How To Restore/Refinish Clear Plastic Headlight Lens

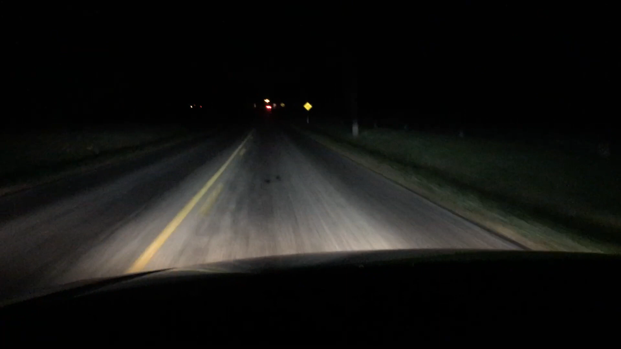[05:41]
And the cutoff line from the HID projector light is more sharp than it was before restoring the headlights.